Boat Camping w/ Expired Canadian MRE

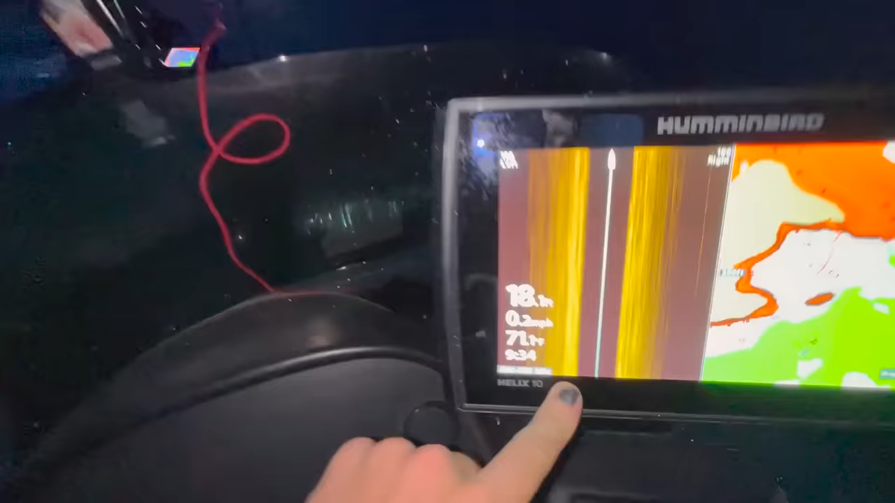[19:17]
Okay, it's 934 I gotta drop this stuff off back at camp and I'm gonna get back out fishing